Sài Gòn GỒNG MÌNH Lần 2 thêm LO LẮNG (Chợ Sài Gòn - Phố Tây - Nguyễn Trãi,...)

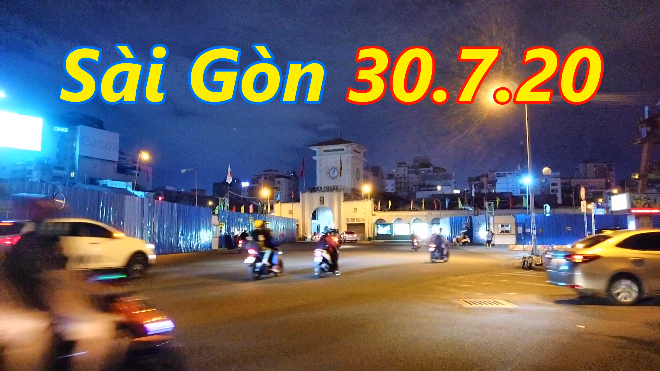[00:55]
năm 2020 và chúng ta đang có mặt ở đây là vòng xoay công trường Quách Thị Trang, khu vực chợ Sài Gòn. Và trước mặt anh chị và các bạn đó là hình ảnh của một ngôi chợ Sài Gòn, một ngôi chợ gắn liền với lịch sử hình thành Sài Gòn hơn trăm năm. Và ngày hôm nay chúng thấy một cái bầu trời cũng như khu vực này, một cái không khí tĩnh lặng, tối thui.
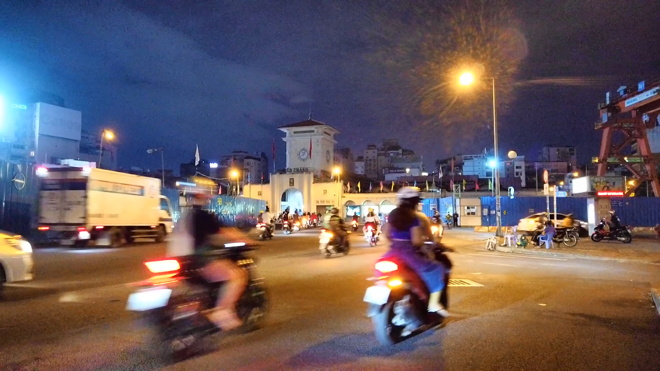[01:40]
và điều lo lắng ấy cũng đã đến với Sài Gòn của chúng ta. Và sau ngày 30, tức 0 giờ ngày 31 thì Sài Gòn sẽ tạm ngưng các hoạt động ở những nơi công cộng, những nơi quán bar, vũ trường, những nơi có việc tập trung người khoảng 30 người thì sẽ được tạm đóng cửa.
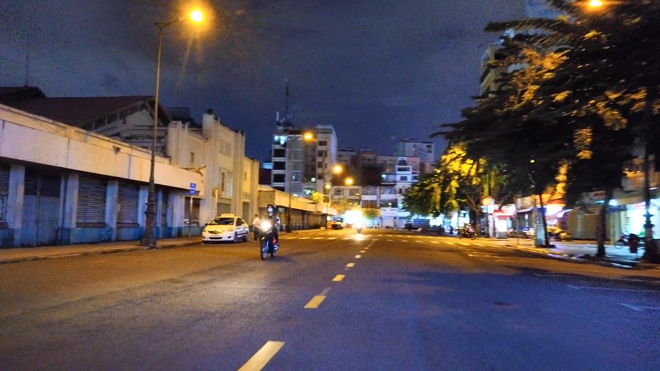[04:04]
Những hình ảnh mà có lẽ sau này không còn nữa, tại vì con đường Lê Văn Duyệt được mở rộng ra. Rồi về cũng hơi trễ, nên thành ra dẫn anh chị và các bạn chúng ta đi dạo một vòng để xem không khí Sài Gòn trước giờ đóng cửa những nơi tụ tập xem như thế nào ha. Thì tình hình cho thấy chợ Sài Gòn về đêm vẫn chưa hoạt động trở lại.
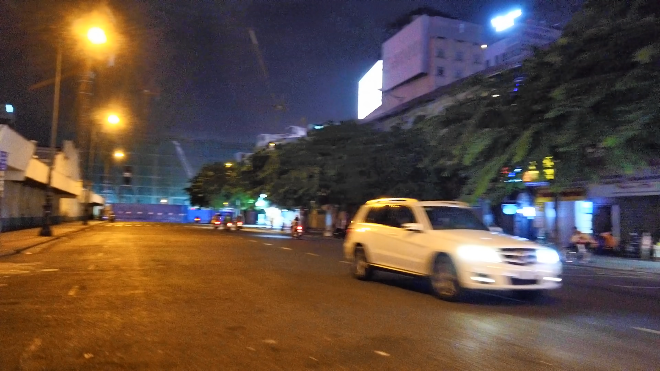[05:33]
Đó, mình qua đây là cửa Bắc, ở cửa Tây,
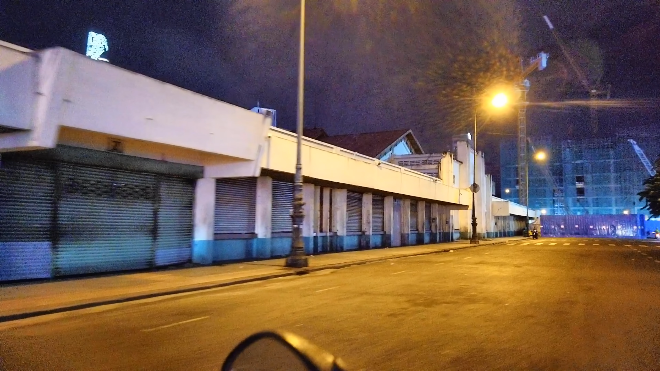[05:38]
trên con đường Phan Chu Trinh. Và không biết khi nào thì chợ này sẽ được mở lại nữa. Chợ được mở lại cho tới khi, không phải là chợ đóng cửa mà chợ đông đúc trở lại,
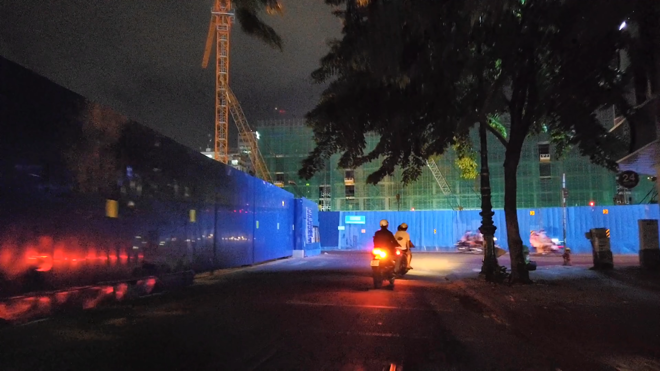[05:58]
khi mà du khách quốc tế được thông hành thì chợ này mới có không khí buôn bán được. Chứ bây giờ thì phải nói điều hưu vắng lặng. Chúng ta qua đây là con đường Lê Lai ha, mình sẽ chạy một vòng phố Tây rồi
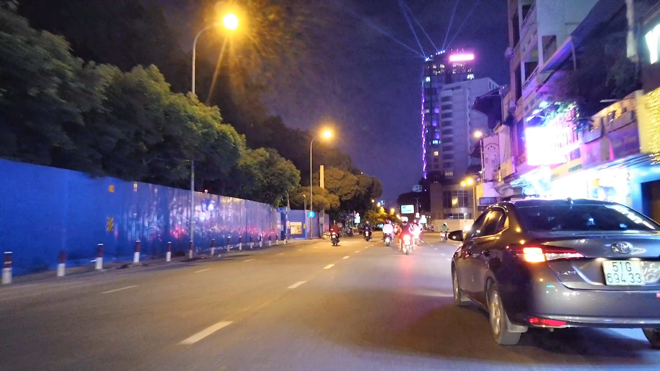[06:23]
đi qua ngã năm Thái Bình.
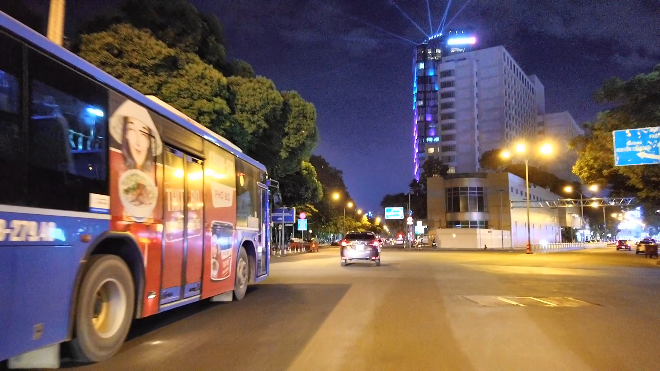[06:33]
Dạo một vòng những khu tấp nập về đêm, xem ngày hôm nay như thế nào. Và nói chung mình cũng phải chấp nhận, tại vì không làm như thế thì dịch bệnh nó bùng nổ thêm một lần nữa,
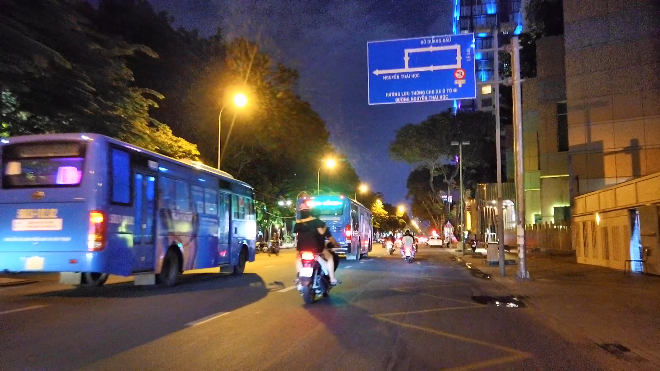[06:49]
bùng nổ dữ dội hơn nữa thì sợ chúng ta chống không nổi ha. Vì điều kiện Việt Nam cũng còn nghèo, dân số thì cũng đông, nên thành ra ở Sài Gòn này chật hẹp lắm. Các anh thấy về đêm thì người ta đi ra đường đông đông đúc,
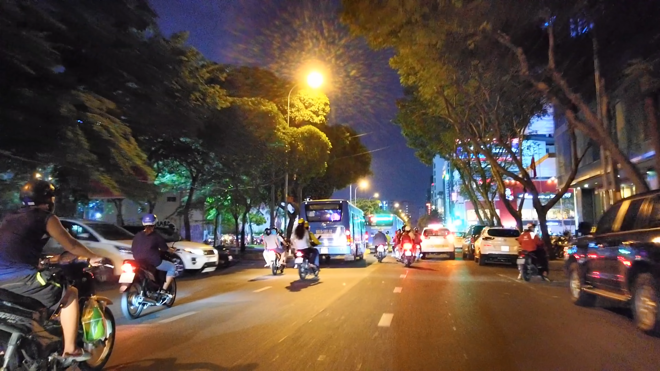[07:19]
đường xá luôn đông đúc khi mà mọi việc trở lại bình thường. Nhưng mà qua ngày mai chắc có lẽ không được như thế này. Rồi chúng ta sẽ quẹo trái con đường Nguyễn Thái Học ha. Ở chỗ này đông lắm nên thật ra mình phải chạy lẹ chứ thôi, bị người ta la. Đó, và thẳng hướng này là mình sẽ đi ra cầu cầu Ông Lãnh, chợ Sài Gòn, chợ Cầu Muối.